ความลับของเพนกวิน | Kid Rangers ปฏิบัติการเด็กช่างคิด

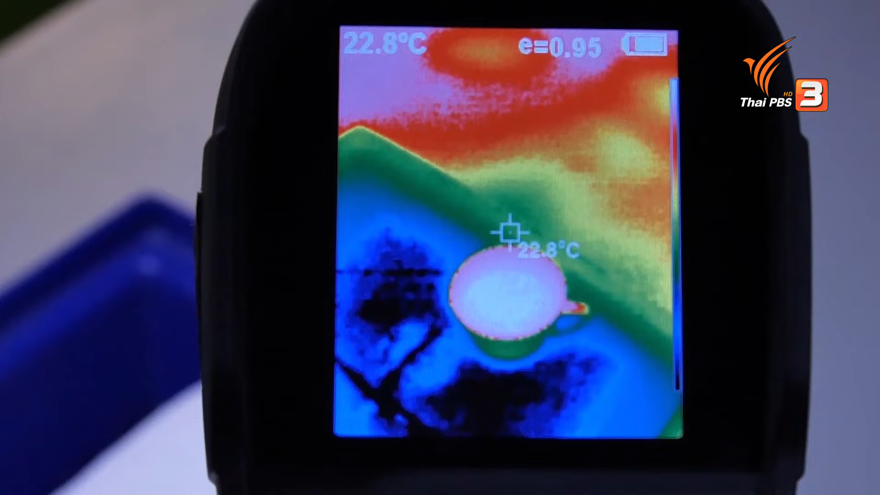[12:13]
On screen: spot 22.8°C
กาแฟสูญเสียความร้อนไปอย่างรวดเร็
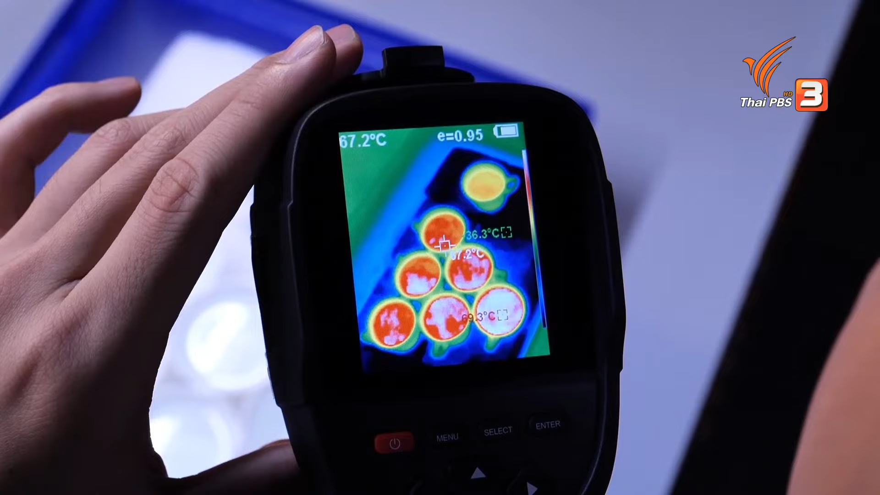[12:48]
็นว่าความร้อนยังคงที่อยู่โดยเฉพาะตรงกลางนั้นส
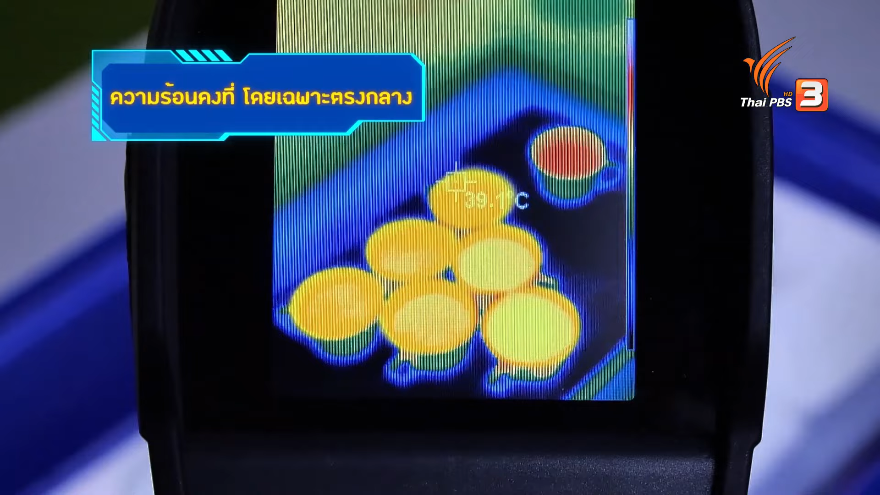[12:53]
On screen: spot 39.1°C
ีของอุณหภูมิความร้อนไม่ได้ลดลงเลย